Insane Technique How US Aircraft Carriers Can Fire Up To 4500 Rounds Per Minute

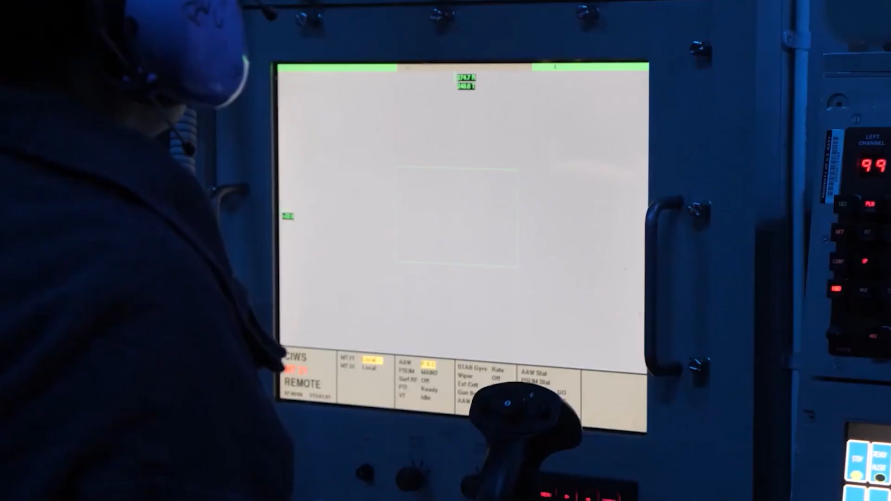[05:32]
The targeting system incorporates advanced radar and optical sensors that can detect and track multiple targets simultaneously.
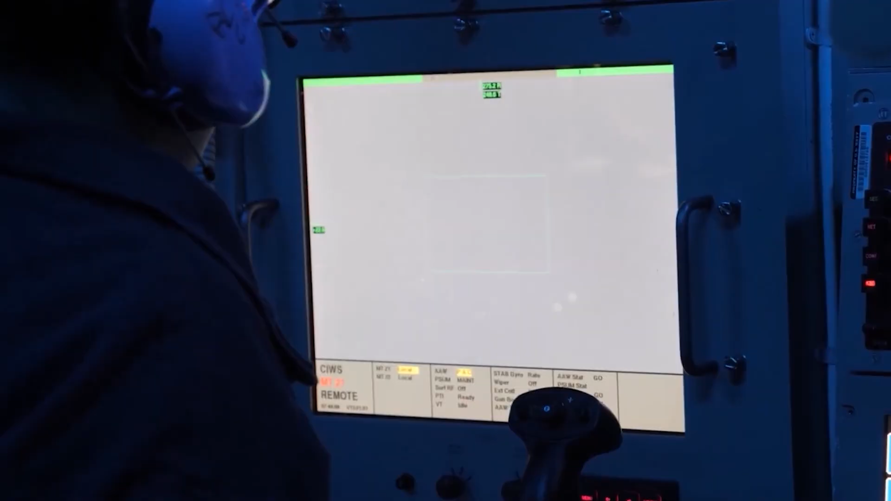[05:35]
This allows the gun to engage a wide range of threats, from incoming missiles to low-flying aircraft and even small boats.